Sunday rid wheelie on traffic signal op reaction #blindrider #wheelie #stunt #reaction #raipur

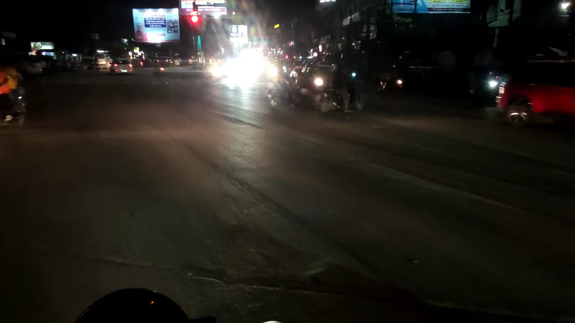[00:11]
है यह लोग कहां कुछ से जा रहे हैं
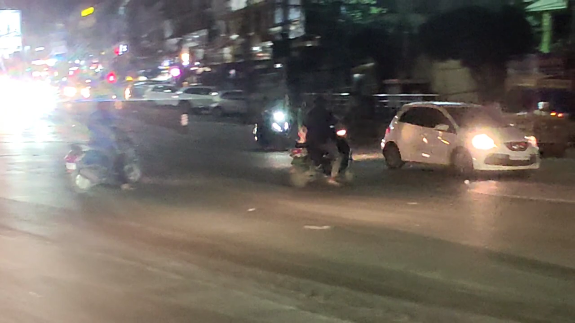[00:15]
सिग्नल देखो बंद पड़ा है कि में गुज गए रेट